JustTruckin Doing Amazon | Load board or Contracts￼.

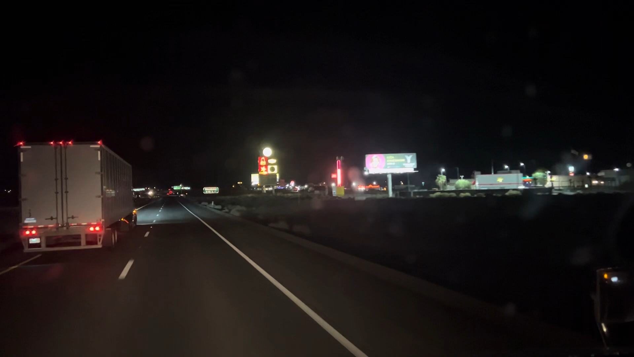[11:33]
And then we're staying in Oxford and picking up in the morning like we did last time. So that's cool. But yeah, then we'll be heading back home mañana. Nothing like coming down this Baker grid.
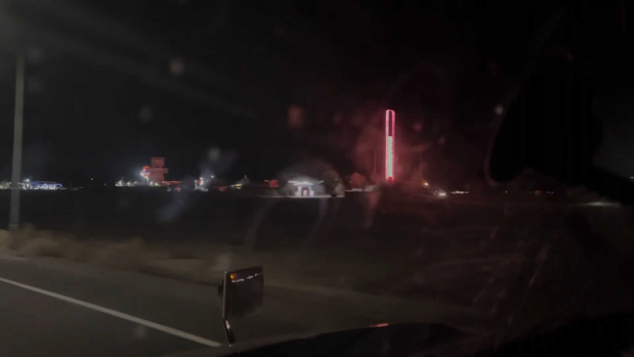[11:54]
Every time I come down here, I always got a FedEx truck racing me downhill.